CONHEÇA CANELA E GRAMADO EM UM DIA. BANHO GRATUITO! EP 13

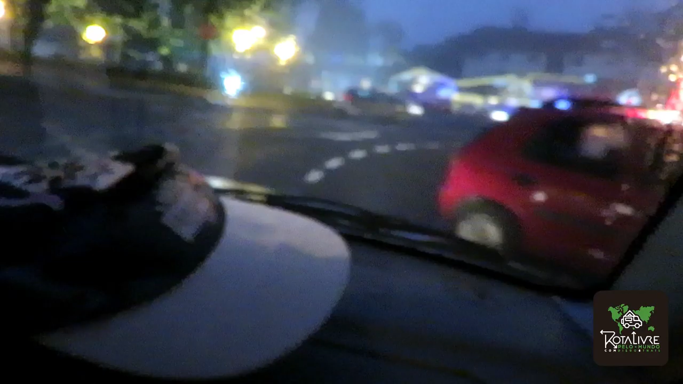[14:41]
E chuva de novo, ó, não dá nem para filmar o Natal Luz para vocês. Chovendo, chovendo, chovendo.